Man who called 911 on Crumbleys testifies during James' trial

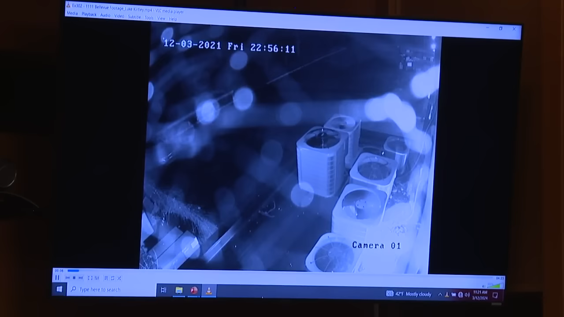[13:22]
and what are we looking at here luke so uh what we're looking at is the parking lot uh the parking lot that i am that i parked my car in and so this is when i was talking earlier about facing the front of the building and looking backwards this is um the furthest from the front of the building okay so but this is attached to the building who is that right there um i assume that this is the person that i saw in the blue plaid hoodie okay and in this photo um where is the front the entrance that you would have gone in so where they just walked out of so on the right side of the screen and eventually we're going to see you pull in will will we see that at the top of the screen yes okay